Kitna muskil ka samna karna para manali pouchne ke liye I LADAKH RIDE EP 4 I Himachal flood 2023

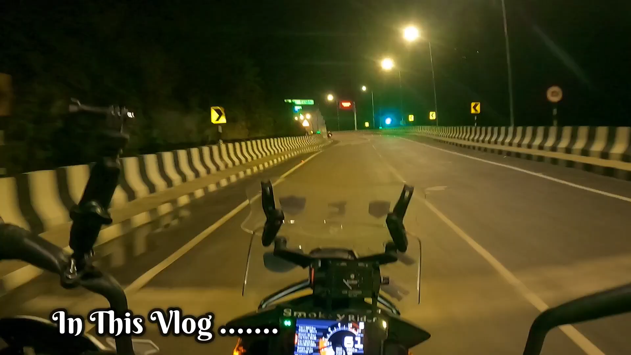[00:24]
মানে বুঝলাম নাম্বার ১২টা শেষ হতে না হতেই ৫০০ মিটারের মধ্যে টানেল নাম্বার ১৩। এর দৃশ্য দেখো বন্ধুরা, শুরু হয়ে গেল।
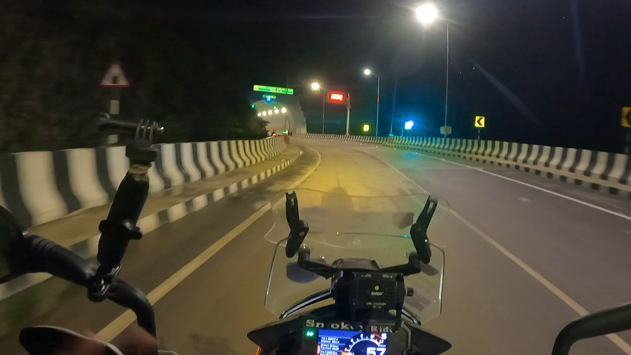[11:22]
টানেল নম্বর 12টা শেষ হতে না হতেই 500 মিটার মধ্যে টানেল নম্বর 13, দেখো টানেল নম্বর 13-তে ফের ঢুকে গেলাম। এই টানেলের মধ্যে যাতে আমাদের সাফোকেশন না হয়,
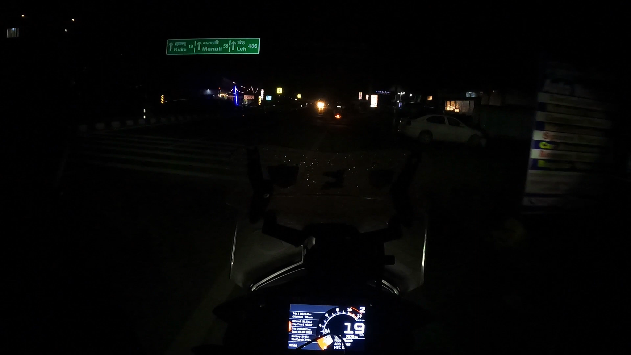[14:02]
বন্ধুরা, রাত্রি 10টা বাজে, আর অ্যাকচুয়ালি অনেকটা রাত হয়ে গেছে,
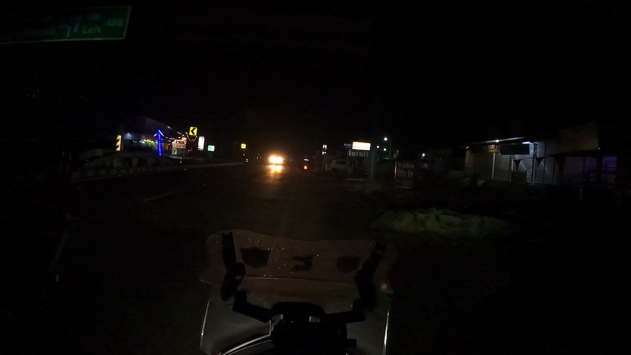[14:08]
আমরা মানালি থেকে একটু আগেই আমরা দাঁড়িয়ে যাচ্ছি, কারণ এখন মানালিতে যাওয়া যাবে না, কারণ প্রচণ্ড বৃষ্টি এসে গেছে।